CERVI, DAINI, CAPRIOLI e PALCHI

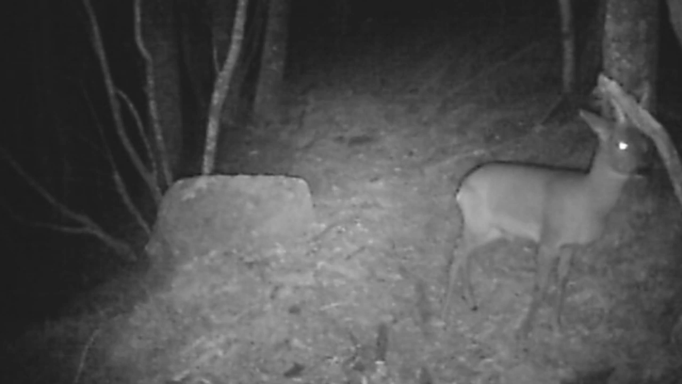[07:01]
In realtà non è così, anzi a volte il capriolo, come vedete in questo video, letteralmente strisce i palchi sui tronchi per togliersi gli ultimi brandelli di velluto. Parliamo ora del secondo protagonista del nostro filmato, ovvero il daino.
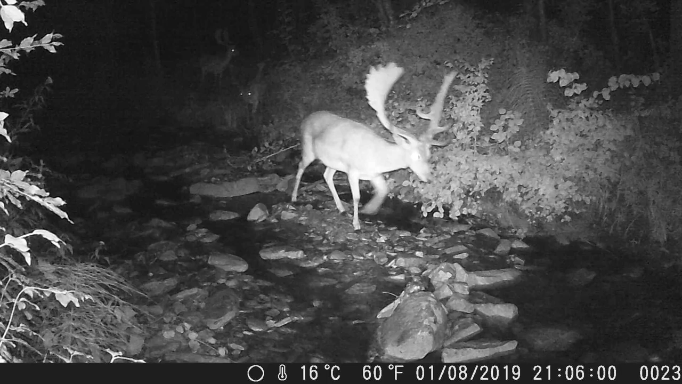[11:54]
I daini, vi assicuro, anche loro sfruttano bene i loro palchi, tanto che a volte possono causare delle morti.